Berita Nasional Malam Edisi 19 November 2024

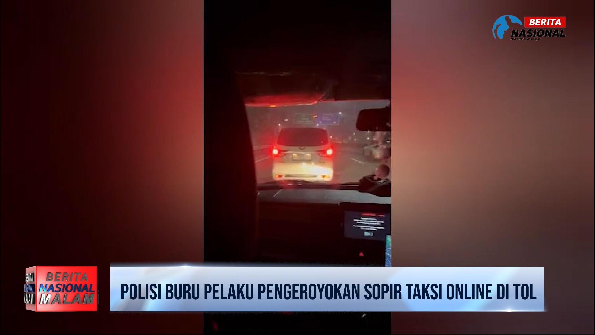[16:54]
Terlihat kendaraan roda empat berwarna putih yang ditumpangi beberapa orang ini menghalangi kendaraan milik korban yang merupakan pengemudi taksi online tersebut.